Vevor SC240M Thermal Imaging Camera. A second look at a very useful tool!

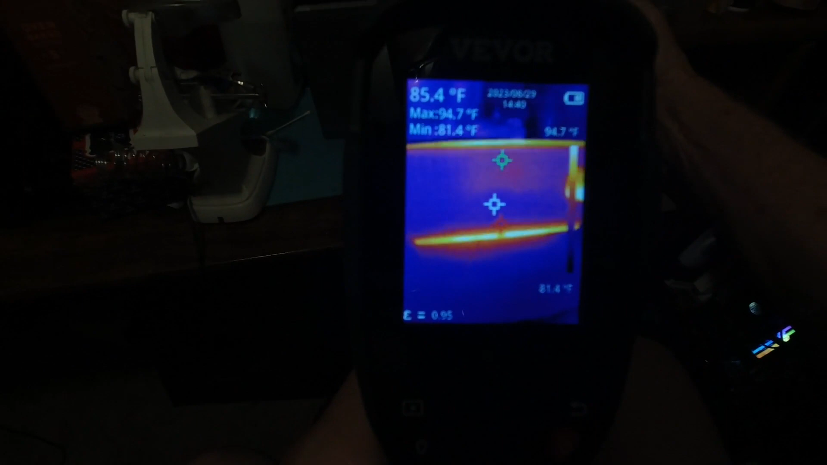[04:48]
On screen: max 94.7°F, min 81.4°F, scale top 94.7°F, scale bottom 81.4°F
just extremely useful another thing it's really helpful for is
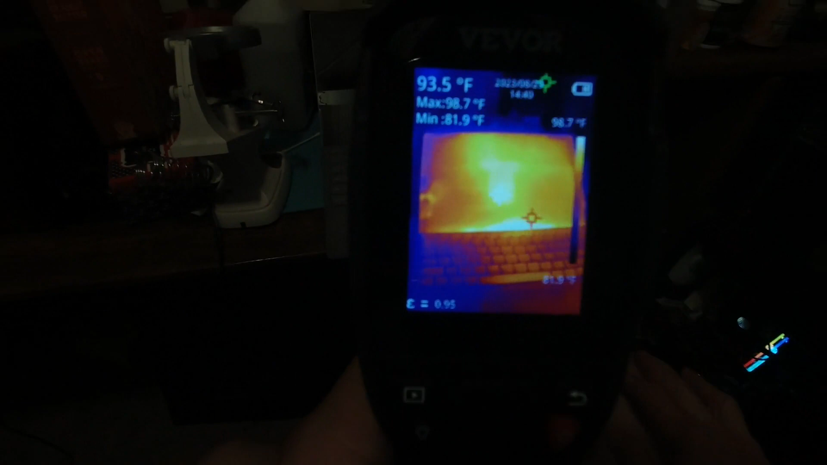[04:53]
On screen: spot 93.5°F, max 98.7°F, min 81.9°F
like they say it's 113 degrees out today so we'd like not to
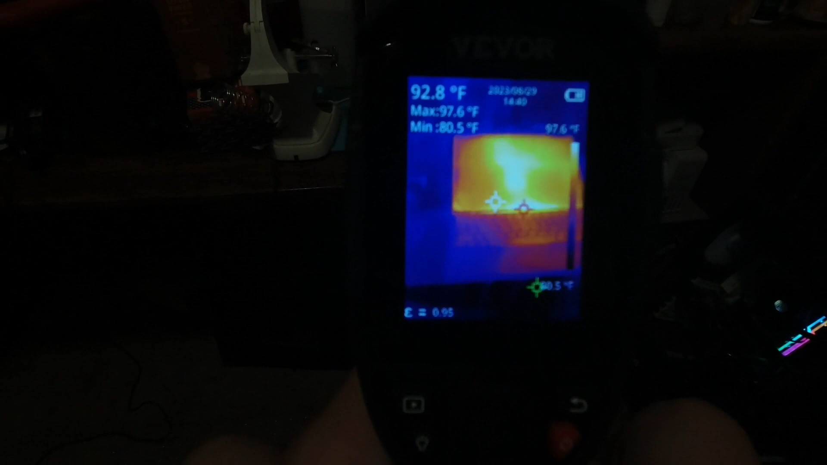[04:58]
On screen: spot 92.8°F, max 97.6°F, min 80.5°F, scale top 97.6°F
pump the air conditioner air outside or let too much of that outside air
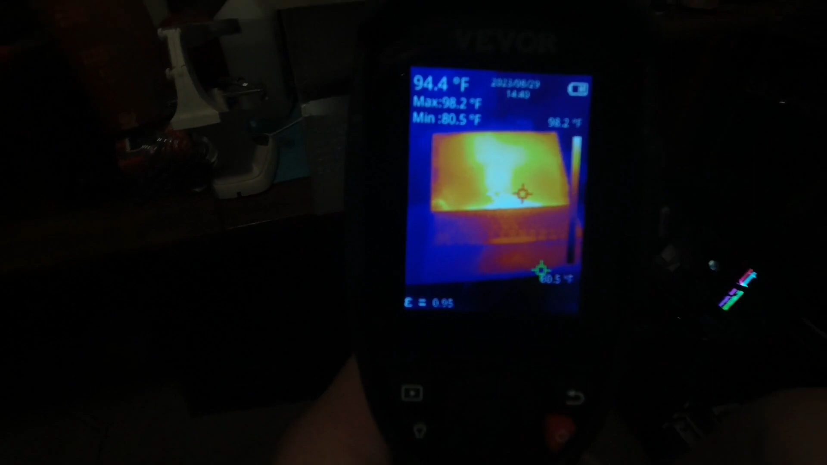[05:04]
On screen: spot 94.4°F, max 98.2°F, min 80.5°F, scale top 98.2°F
in so let's go take a look and as you can see that's the um my air
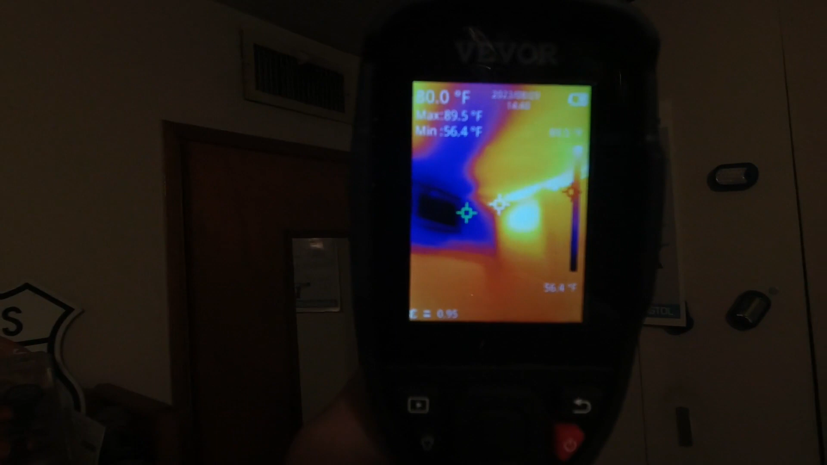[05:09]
On screen: max 89.5°F, min 56.4°F
conditioner vent up there and you can see i have kind of a hot spot there on the ceiling not too bad 89 degrees um of course the ac vents pumping
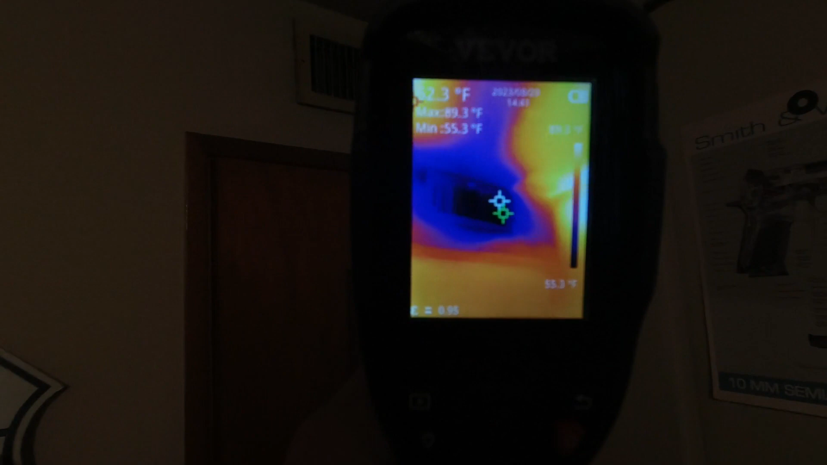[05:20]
On screen: max 89.3°F, min 55.3°F
out um 55 degree air which is kind of nice but let's go look at the front door
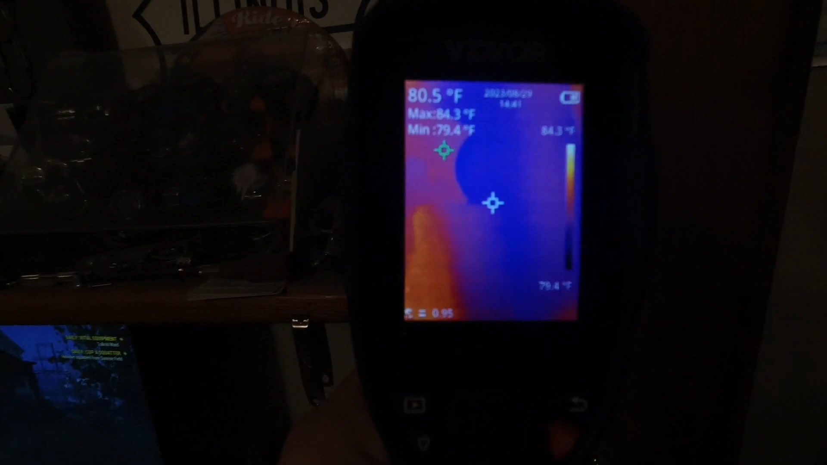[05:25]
On screen: spot 80.5°F, max 84.3°F, min 79.4°F, scale top 84.3°F, scale bottom 79.4°F
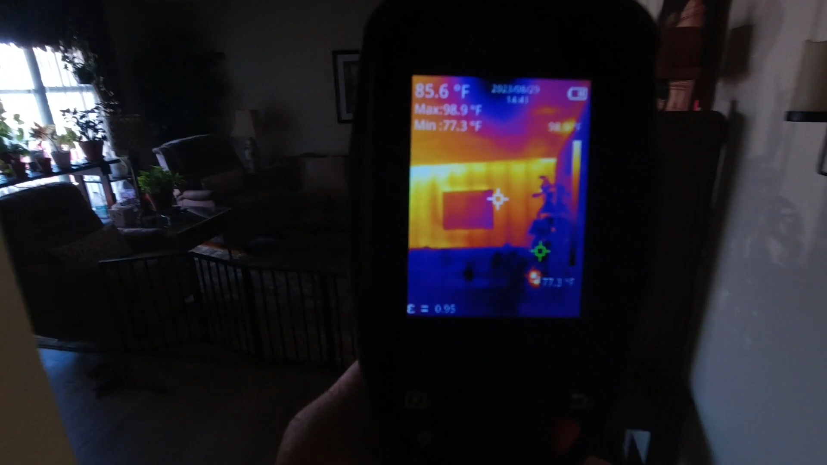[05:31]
On screen: spot 85.6°F, max 98.9°F, min 77.3°F
i was kind of surprised look at look at that here's this is the front door to the house
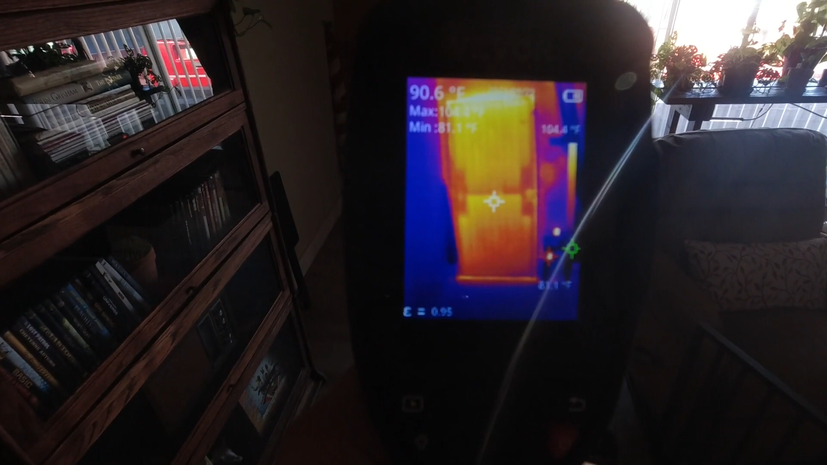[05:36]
On screen: spot 90.6°F
and as you can see i got a little bit of heat coming through the door i mean that's a solid wood door too but
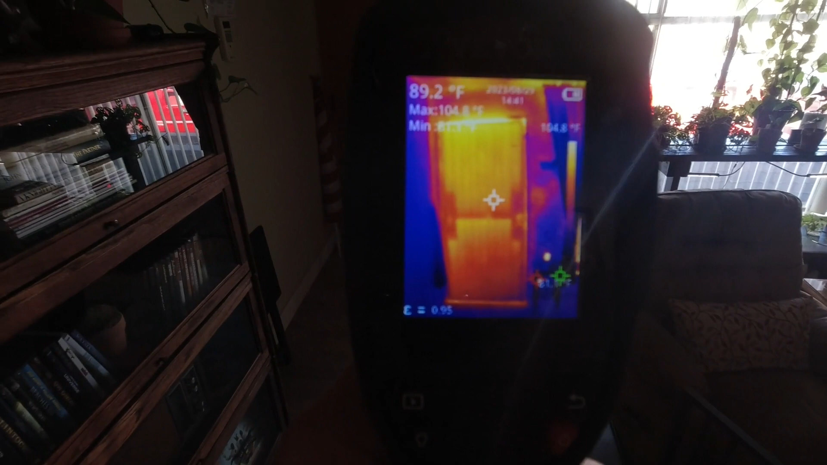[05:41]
On screen: spot 89.2°F, max 104.8°F
um it's the ac is set at 85 front door is 89 but i had a hot spot at the top of the door which is 93 or 94 degrees
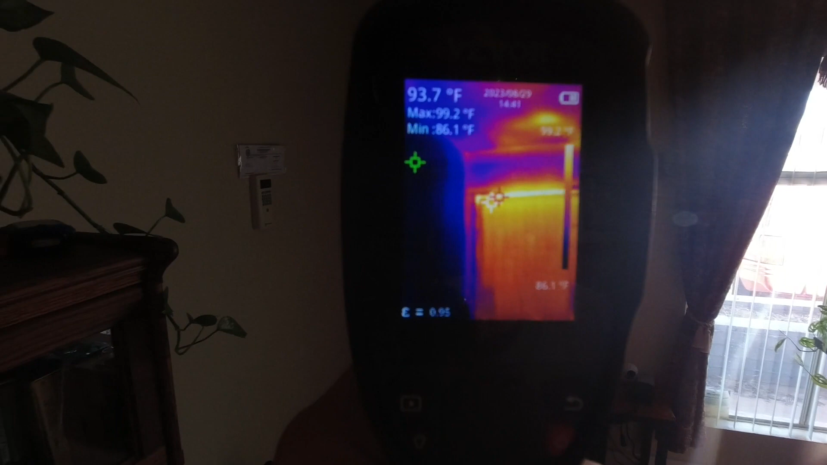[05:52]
On screen: spot 93.7°F, max 99.2°F, min 86.1°F, scale bottom 86.1°F
well that's something i definitely need to work on here maybe as soon as it cools down because i'm not going to do it while the door while it's 113 out and um then obviously
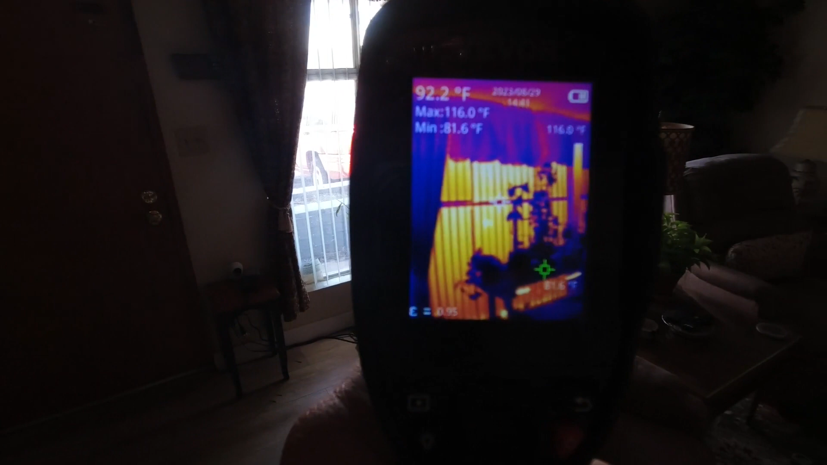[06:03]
On screen: spot 92.2°F, max 116.0°F, min 81.6°F
the front window this front window is unfortunately single pane so it
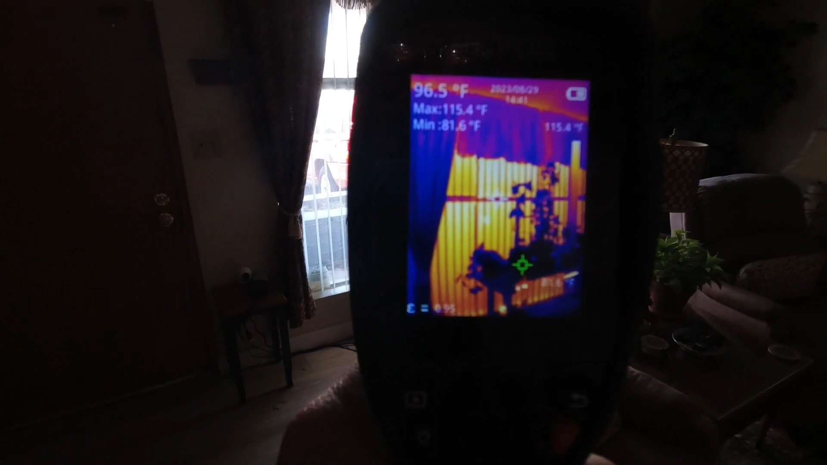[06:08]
On screen: spot 96.5°F, max 115.4°F, min 81.6°F
is running a little hotter than we would like it to be on a day like today so here
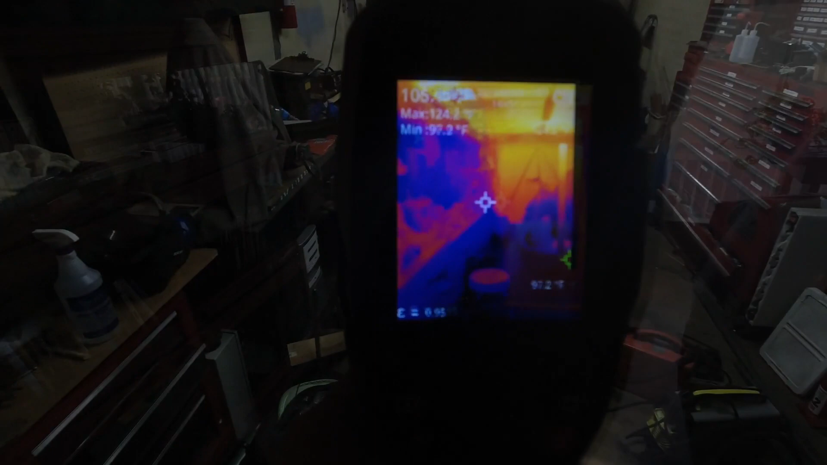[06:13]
we are out in my garage and as you can see we're not going to notice a lot out in the garage because
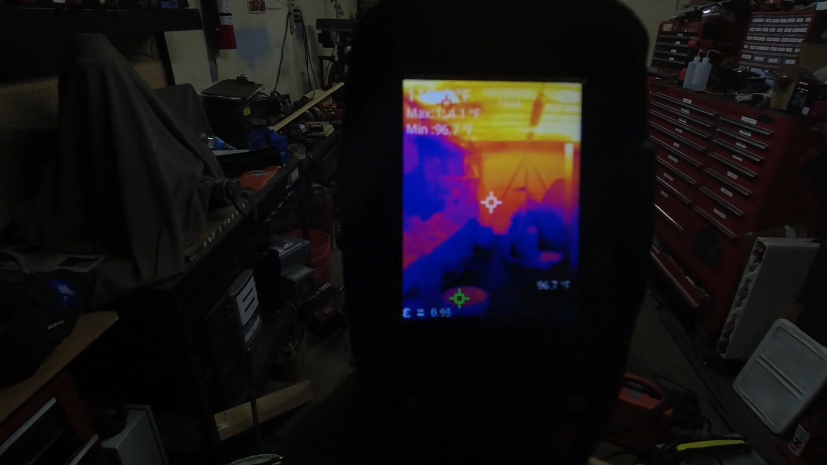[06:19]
it's over 100 degrees out in the garage today and you can see where the heat's coming in through the ceiling we're looking at about
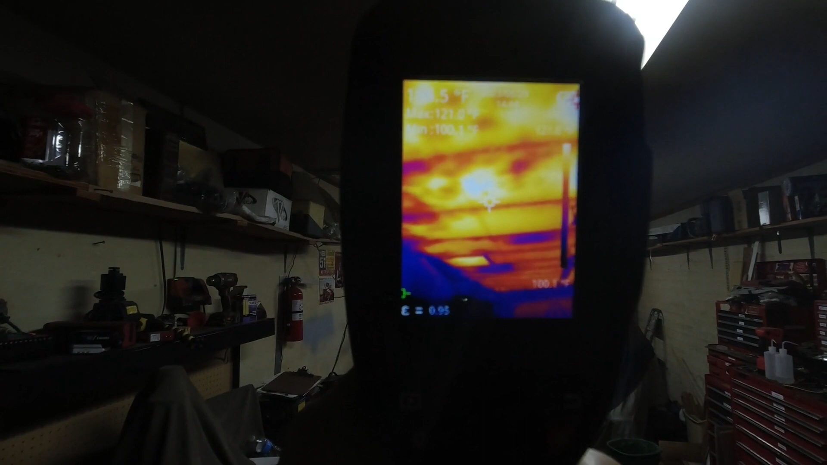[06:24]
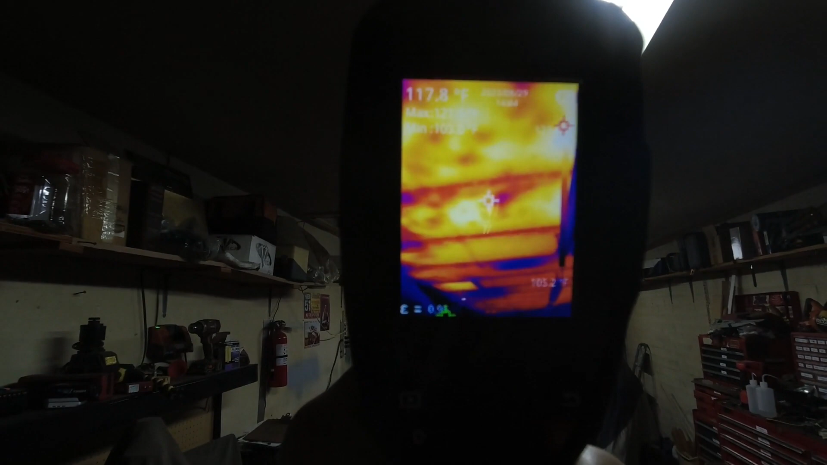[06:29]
On screen: spot 117.8°F
118 120 degrees and spots there on the ceiling i mean even the battery chargers and the batteries kind
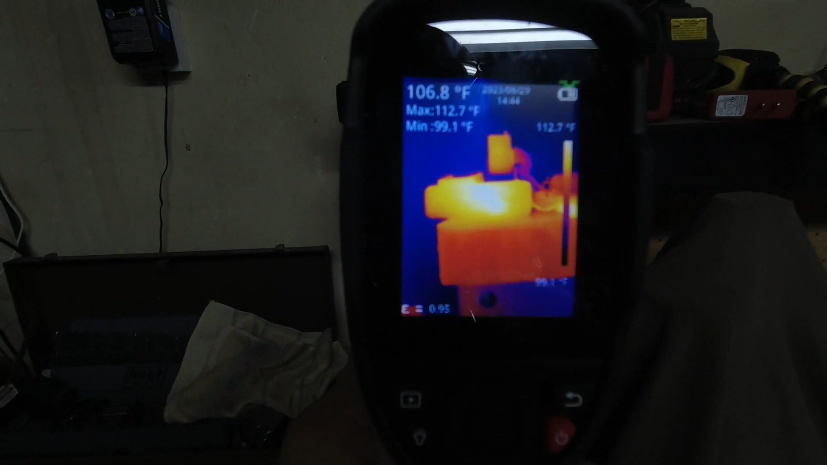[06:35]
On screen: spot 106.8°F, max 112.7°F, min 99.1°F, scale top 112.7°F, scale bottom 99.1°F
of pale in the comparison between how hot we already are out here so